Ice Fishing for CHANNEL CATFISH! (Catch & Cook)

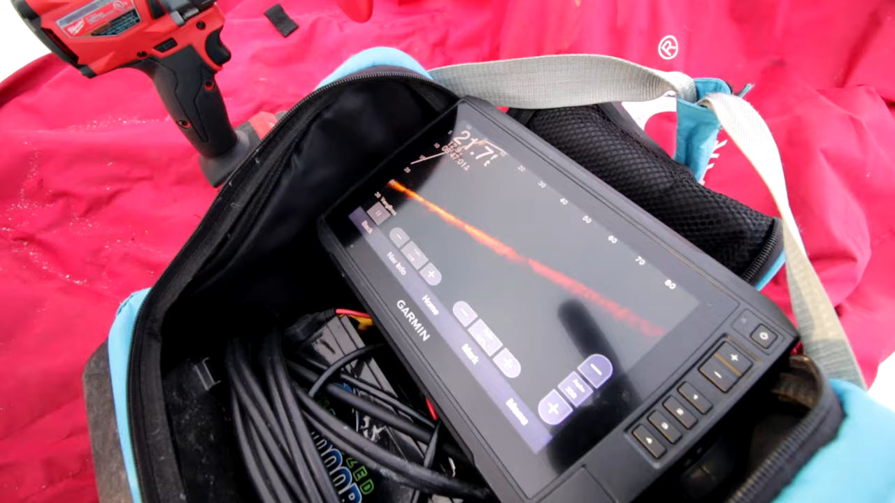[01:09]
Guys, the main goal right now is just to find some fish using live scope.